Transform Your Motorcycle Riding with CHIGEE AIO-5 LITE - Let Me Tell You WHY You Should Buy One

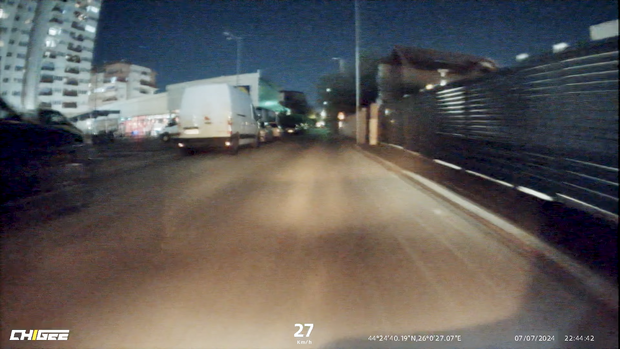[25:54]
you don't have to rely on this one 100 percent but this is an extra safety
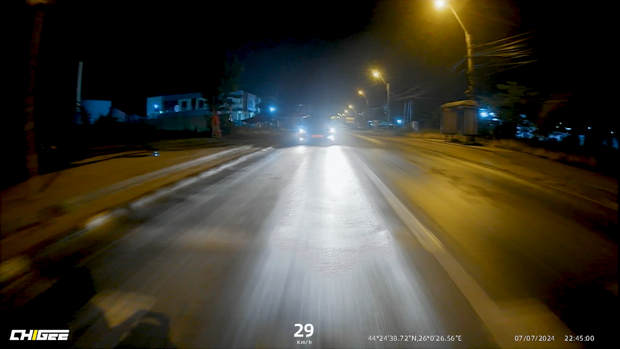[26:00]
measure and this is one of my favorite pictures this one with the info especially during the night i find it uh quite useful in combination with the
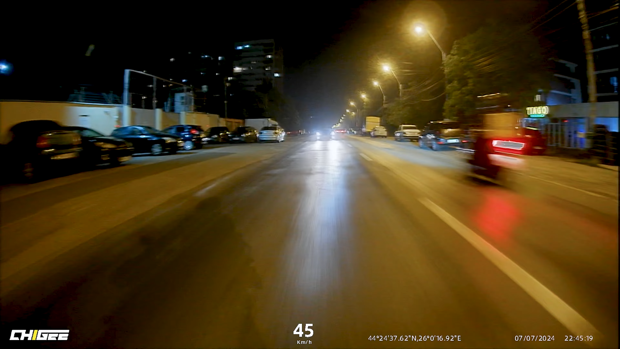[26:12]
dashboard from uh from the transal with this uh gg dash